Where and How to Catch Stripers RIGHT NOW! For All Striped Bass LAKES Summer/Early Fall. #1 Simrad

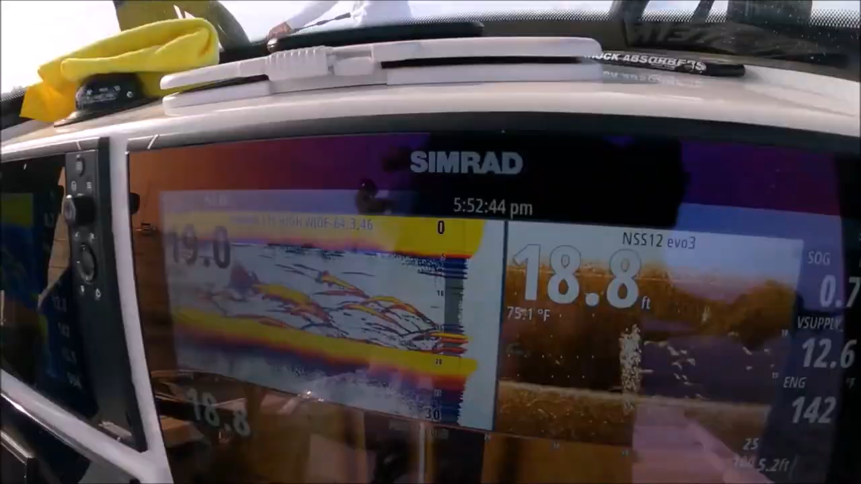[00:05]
You can actually see the striper chasing the bait right there. We found some fish in a weird place.
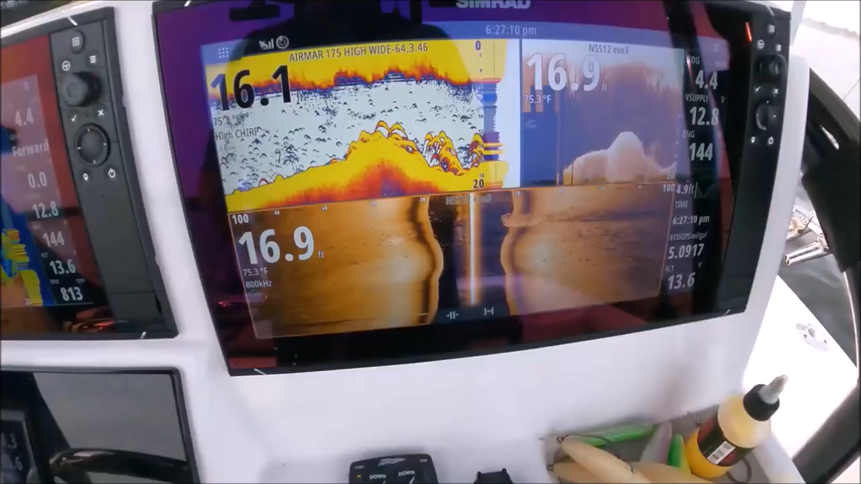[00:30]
On screen: water 75.3°F
If I said it once, I said it a million times. Look what humps do.
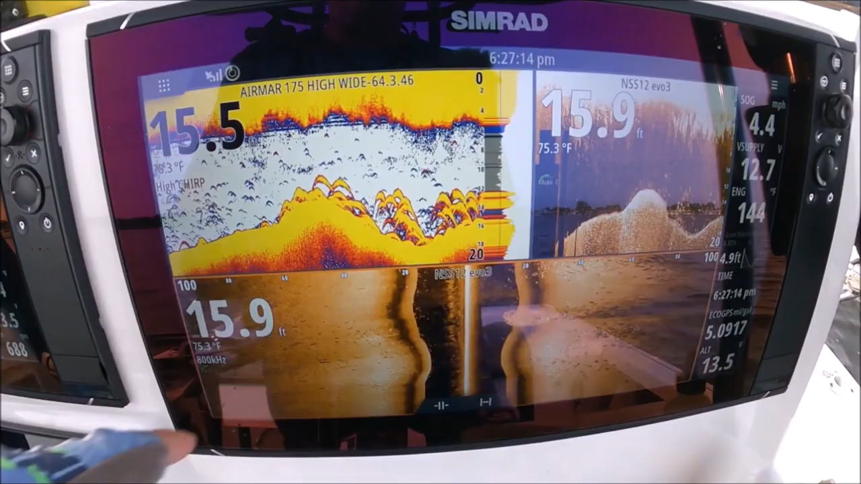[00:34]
On screen: water 75.3°F, speed 4.4 mph
Look at the fish attracted to that hump.
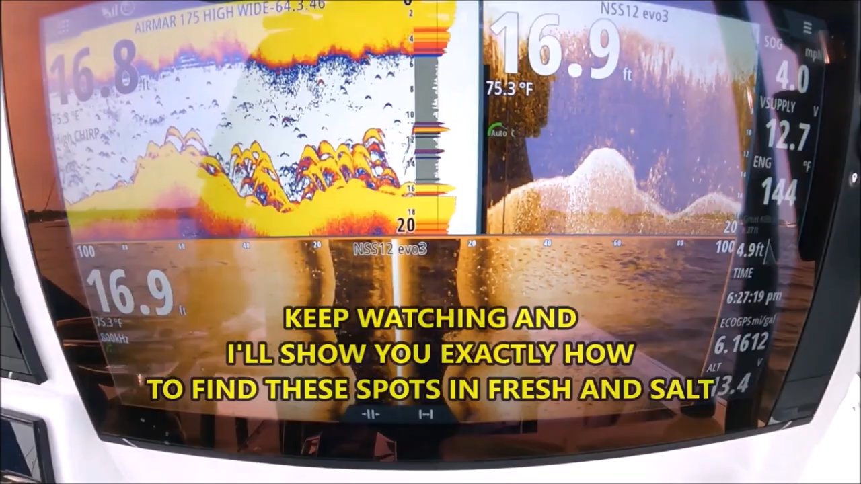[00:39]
On screen: water 75.3°F, speed 4.0 mph
Fish those ledges and humps.
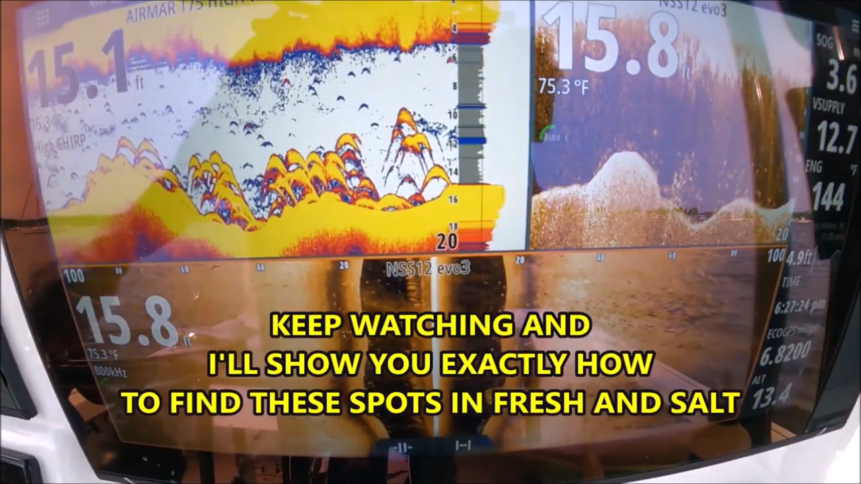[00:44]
On screen: water 75.3°F
Start by looking there. They just get all attracted to it man.
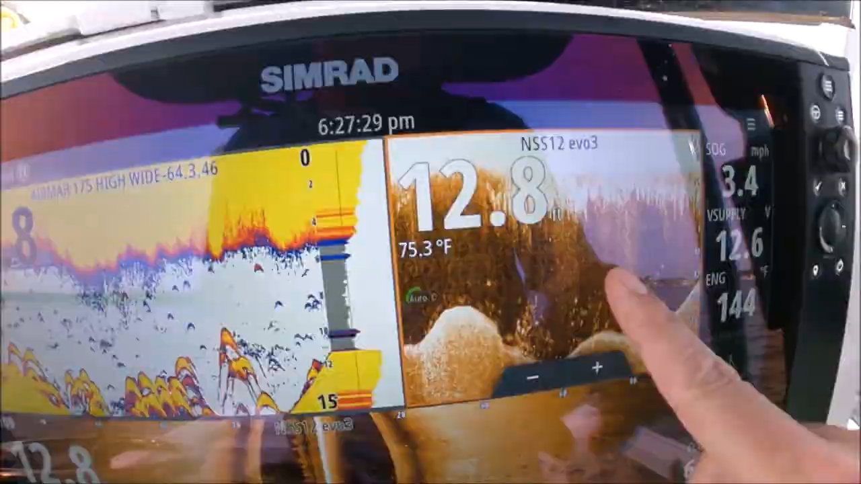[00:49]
On screen: water 75.3°F
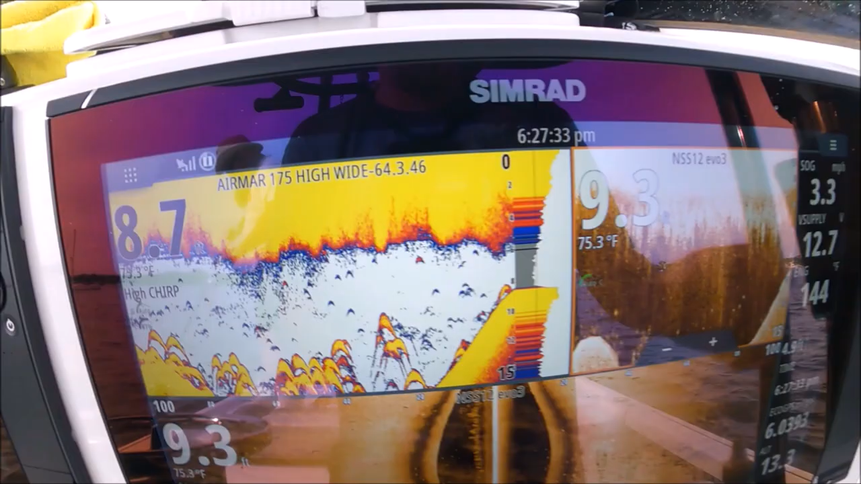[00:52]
On screen: water 75.3°F
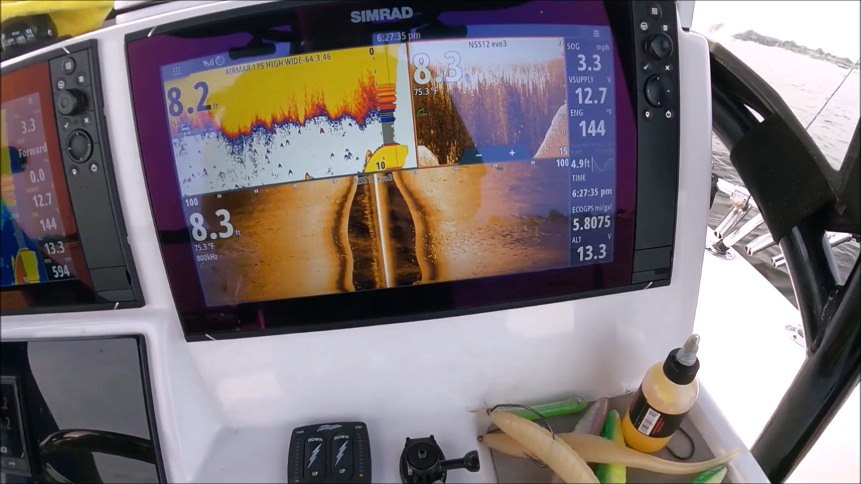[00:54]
On screen: water 75.3°F
Ok it's only 8 foot and we're up on the hump right now.
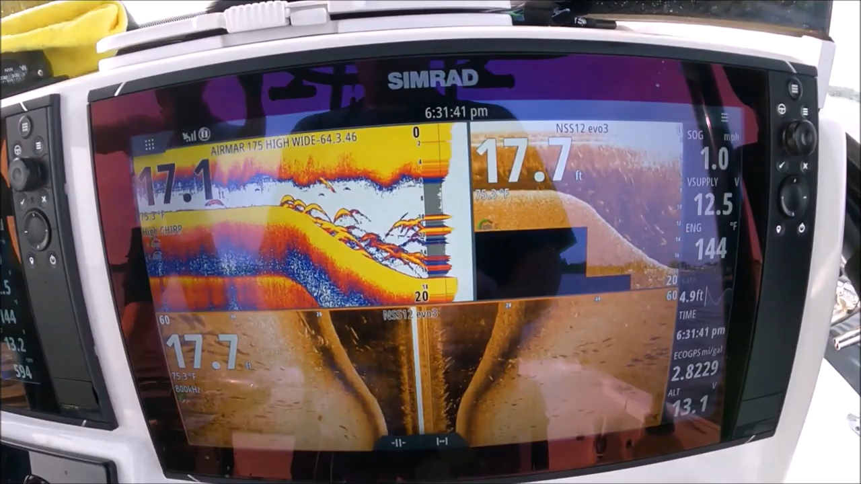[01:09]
On screen: speed 1.0 mph
They are Thick. Right on that drop off.
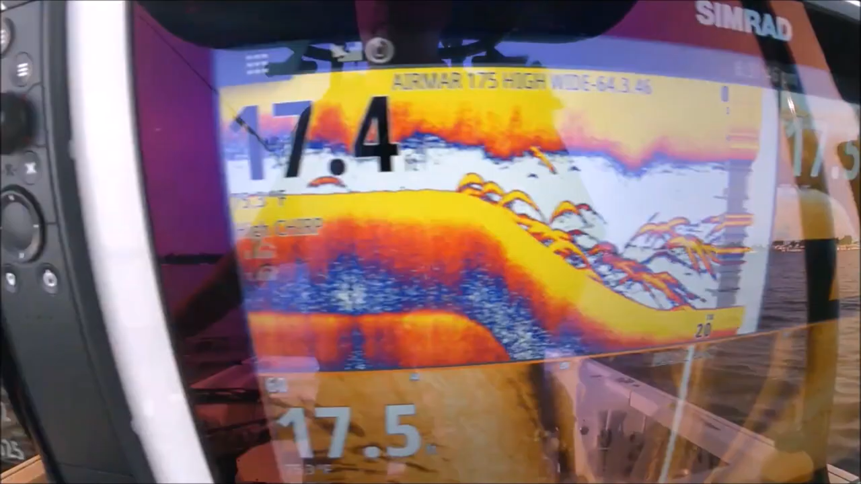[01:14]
Coming down from that hump.
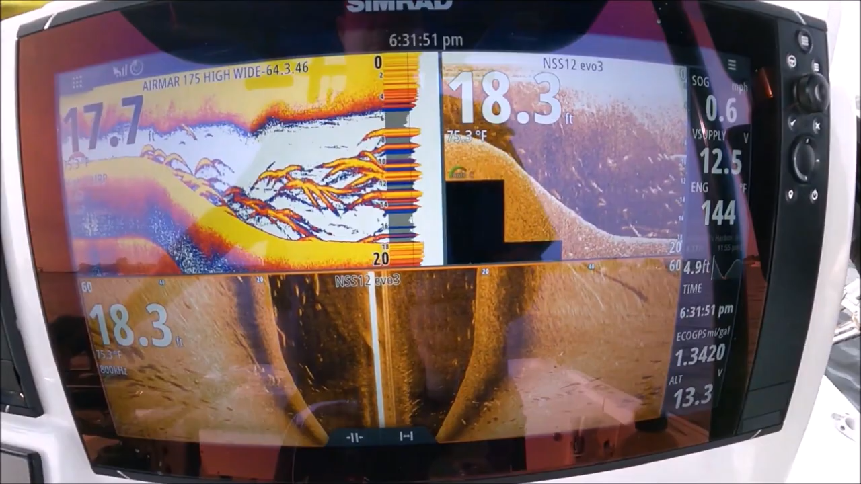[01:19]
Super thick under us man. From 6 feet all the way to 20 feet. Very thick.
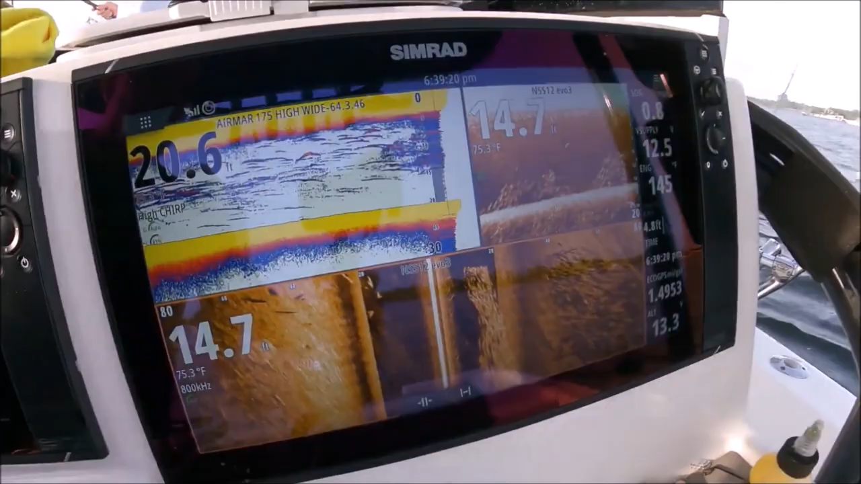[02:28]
On screen: water 75.3°F
So much life They stripers, they stripers